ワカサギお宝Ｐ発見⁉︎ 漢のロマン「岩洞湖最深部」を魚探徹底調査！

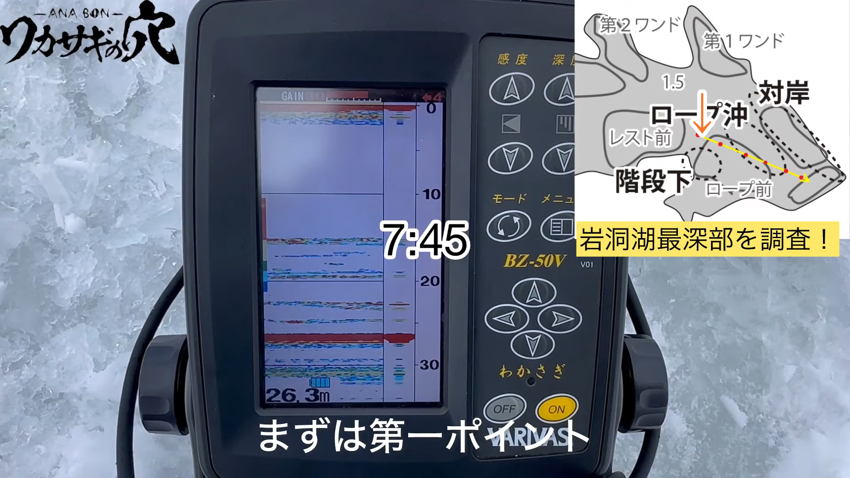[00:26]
On screen: depth 26.3 m
まずは第1ポイント いつも毎年入る
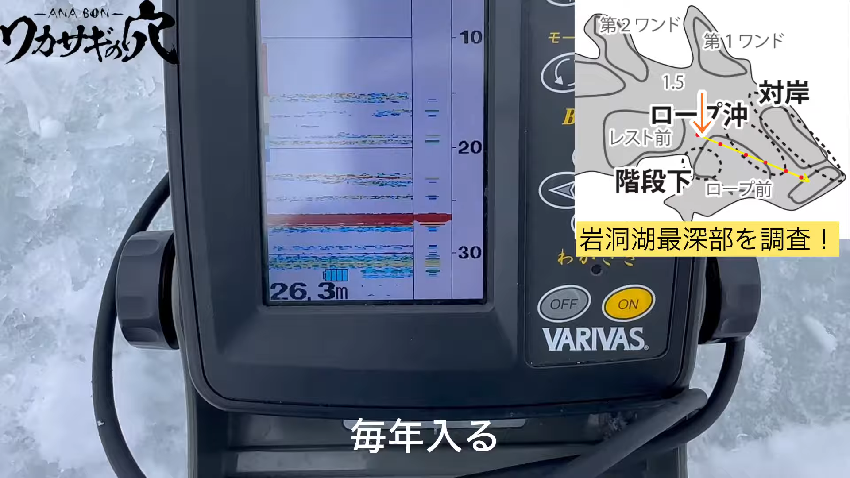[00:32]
On screen: depth 26.3 m
26m 本当は水量あれば30mぐらいある場所ですけど今年は水が少ないですねなんか今まであんまり見たことない 中層
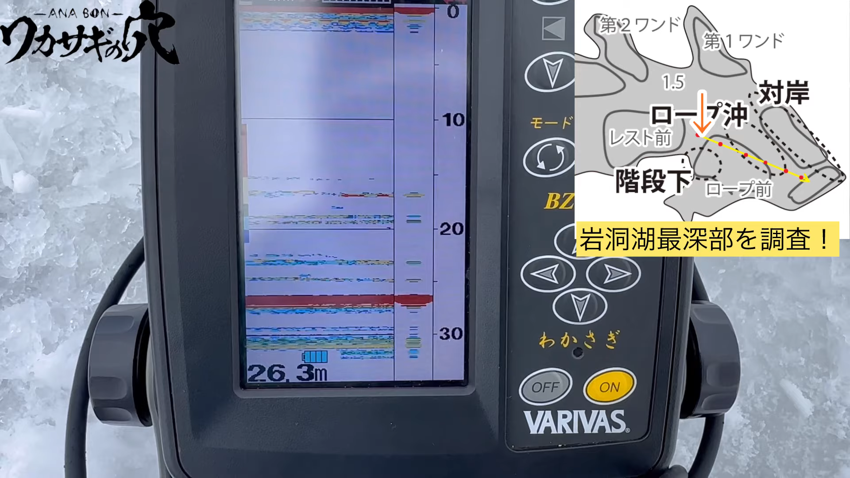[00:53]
On screen: depth 26.3 m
普通は底の方 2,3mまでに映るんですが結構中層ぐらいまで 浮いてるやつもいますね
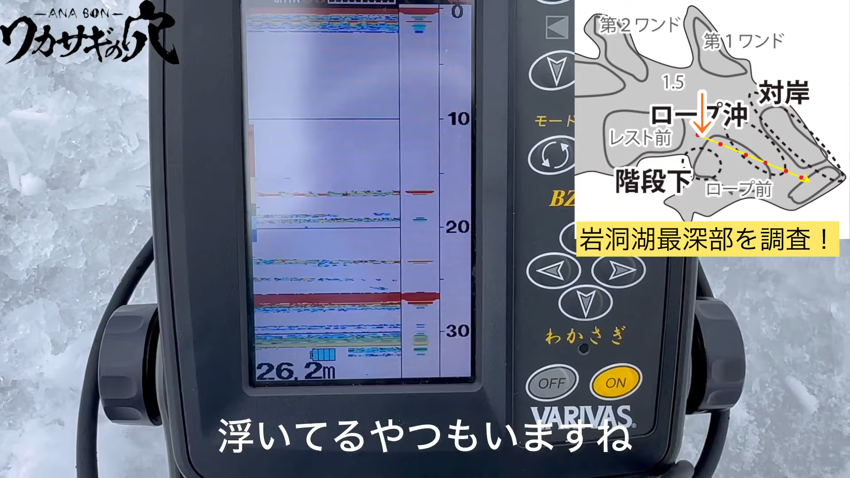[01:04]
On screen: depth 26.2 m
20mぐらい動いて
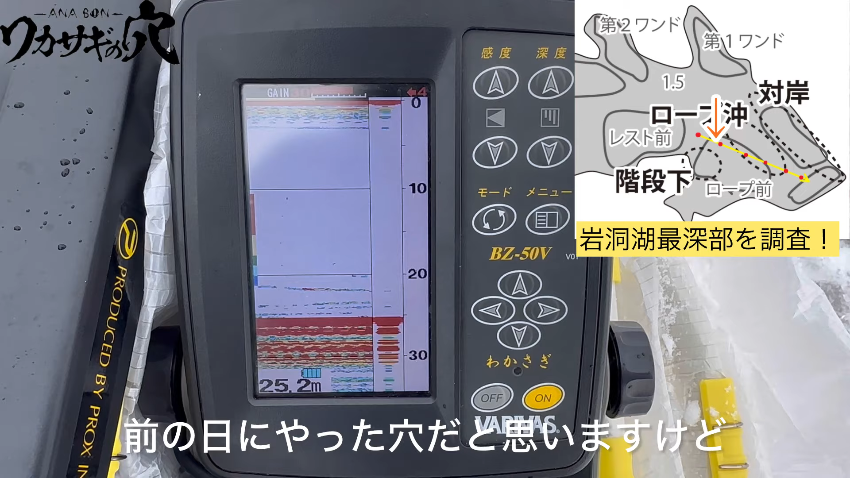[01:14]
On screen: depth 25.2 m
入れてみました さ
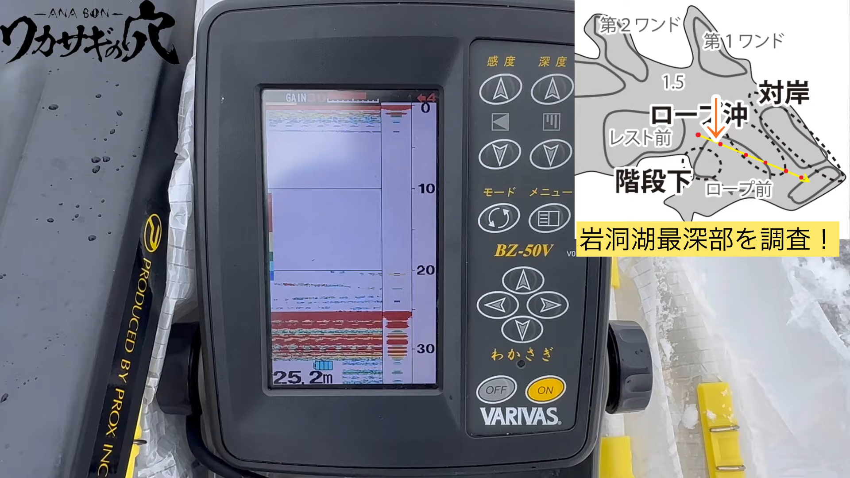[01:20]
On screen: depth 25.2 m
っきよりも20mから下に反応が出てますけどどうだろうな さっきよりは薄いかな 全体的には
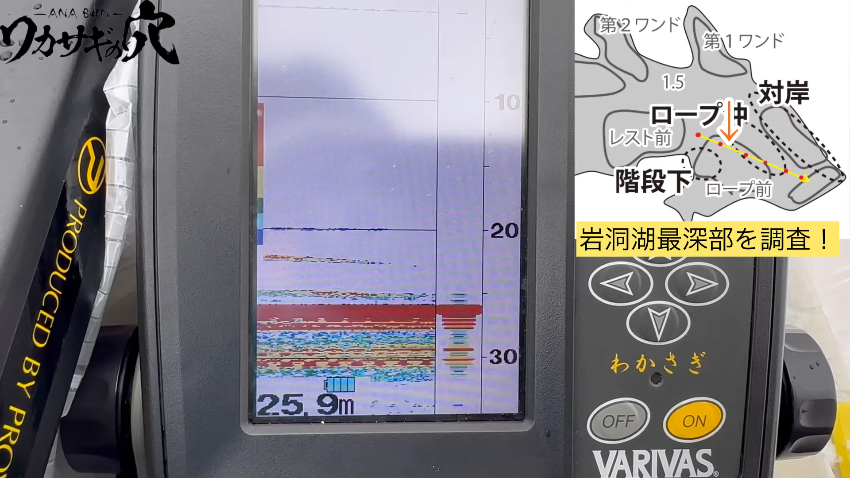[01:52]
On screen: depth 25.9 m
うーん 消えるなぁパッとしないですね
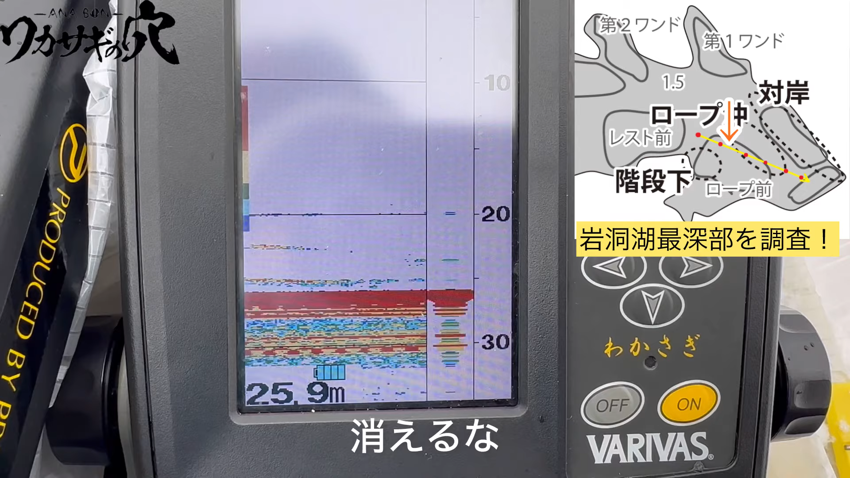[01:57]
On screen: depth 25.9 m
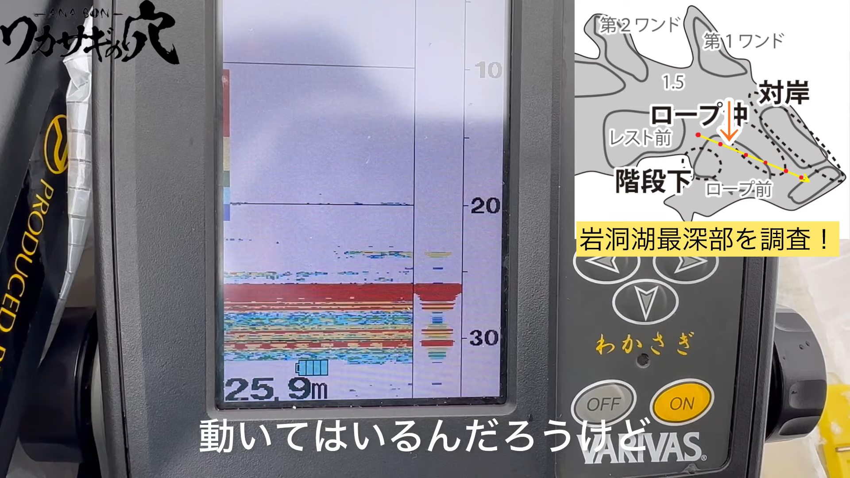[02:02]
On screen: depth 25.9 m
動いてはいるんだろうけど食うのかなぁ
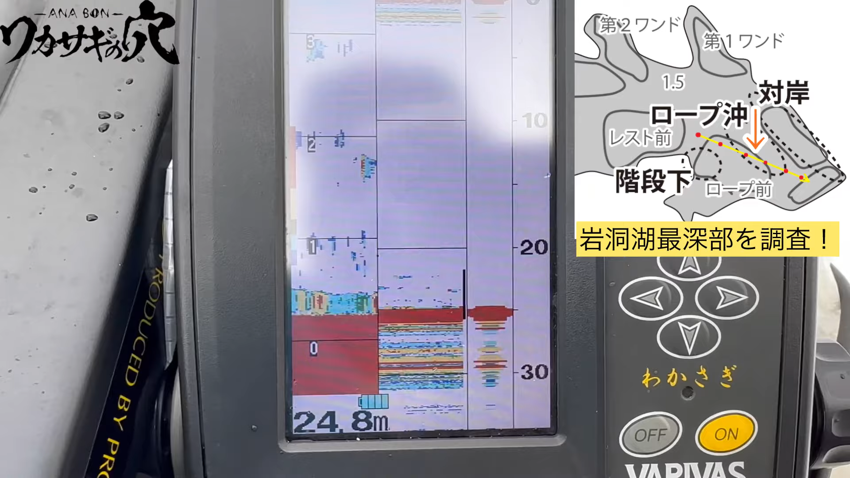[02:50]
On screen: depth 24.8 m
底の方ですね ここはまあ3mぐらい浮いてもいるけど
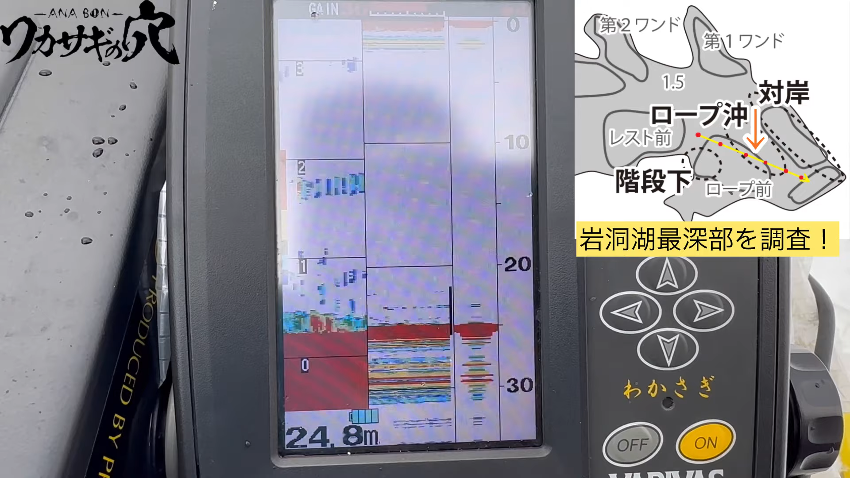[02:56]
On screen: depth 24.8 m
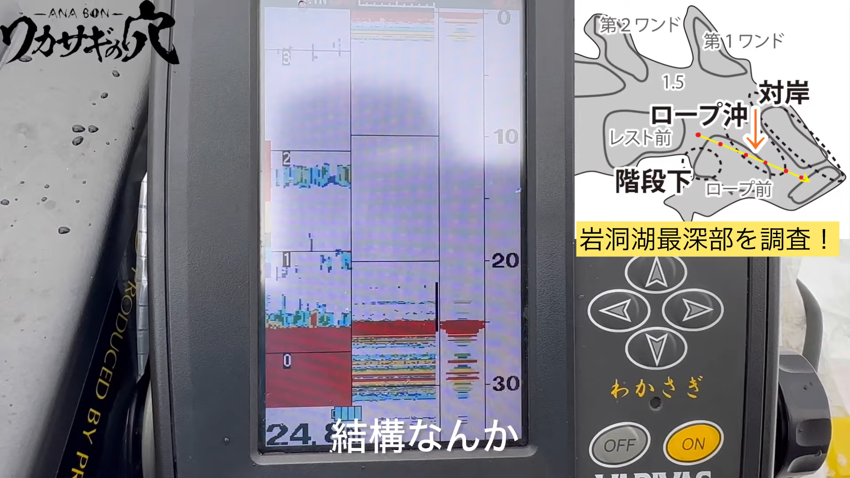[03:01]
結構なんか 底拡大左側してますが
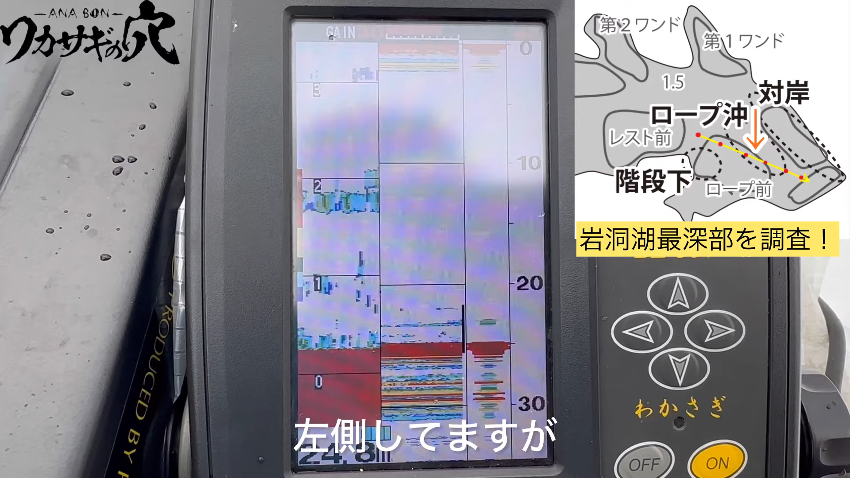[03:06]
動いてはいるんで上下に下に行った雰囲気あんのかなぁこれ
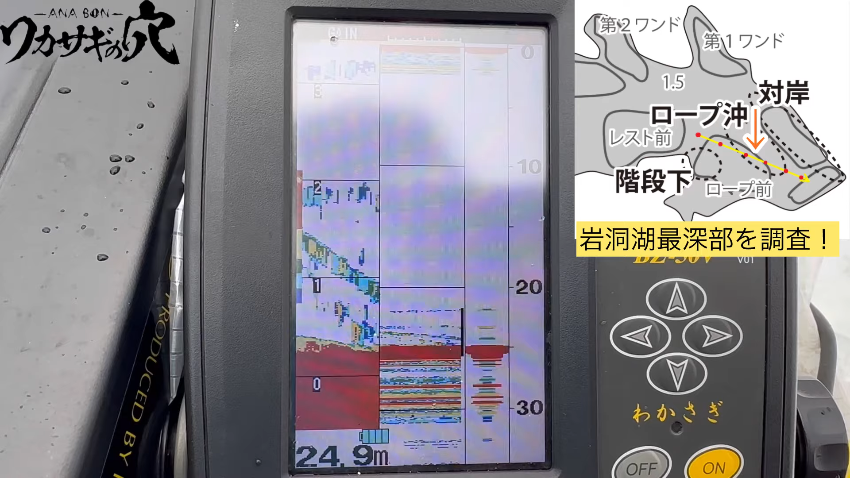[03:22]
On screen: depth 24.9 m
さっきよりもなんか動いてる感じがします
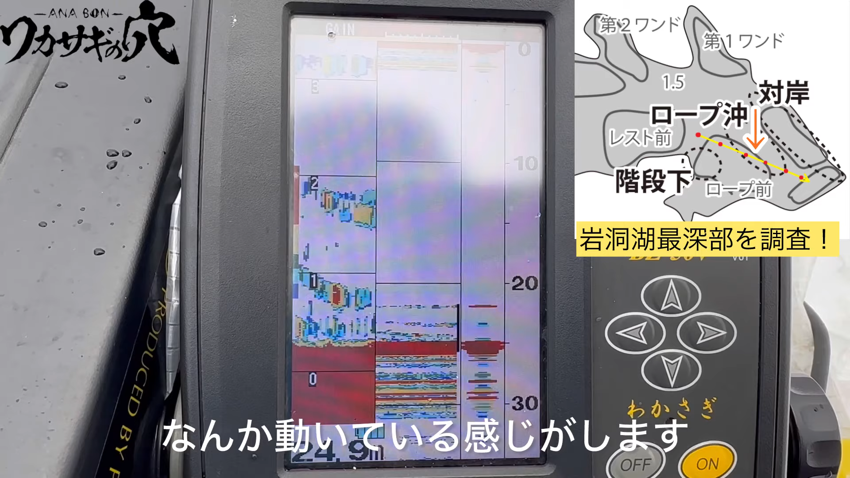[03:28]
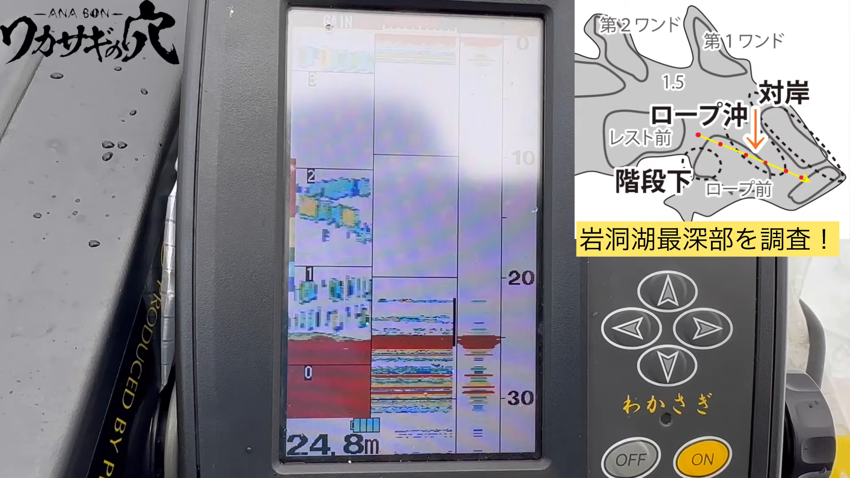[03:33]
On screen: depth 24.8 m
安定して底の方入ってきますね
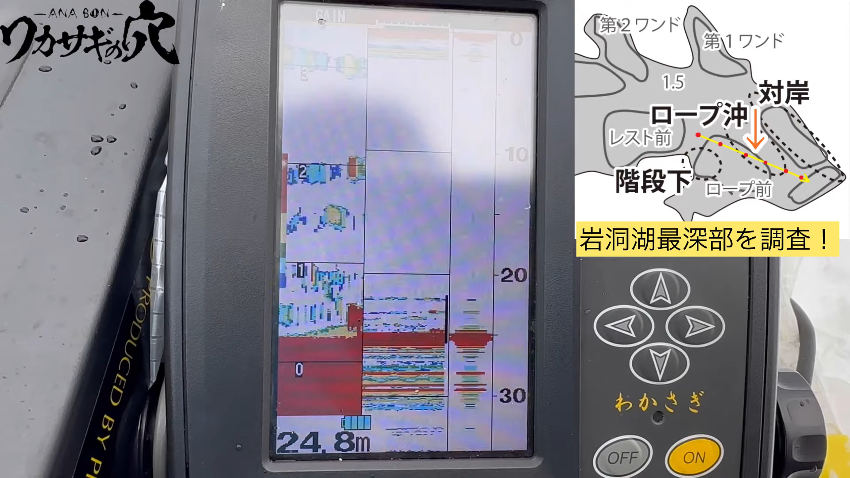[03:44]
On screen: depth 24.8 m
なんか釣りやすそうな気がする
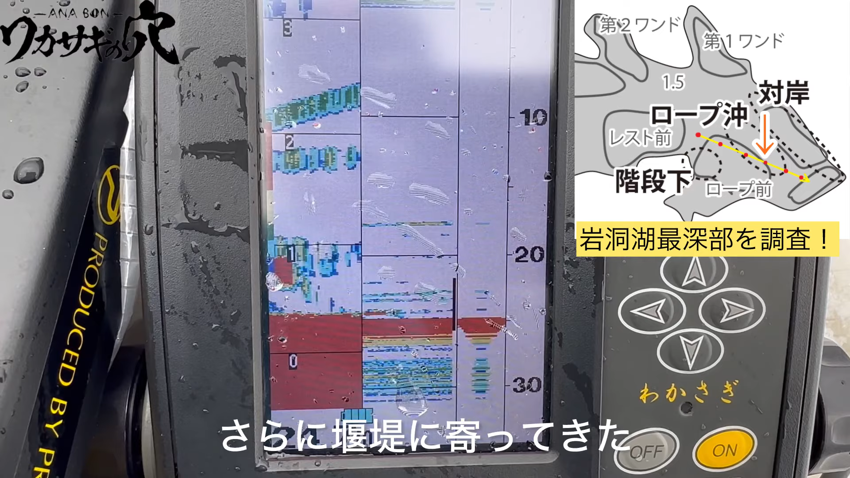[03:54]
さらに園庭に寄ってきたところまあ底の方やっぱり
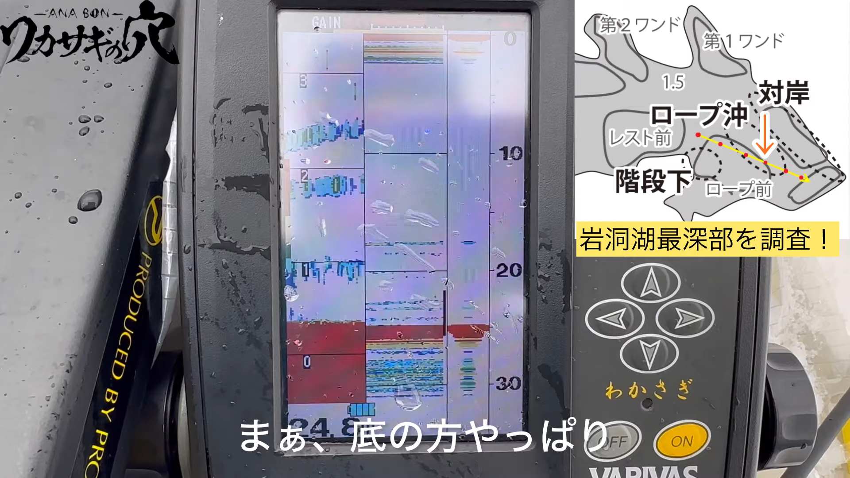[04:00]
動いてますね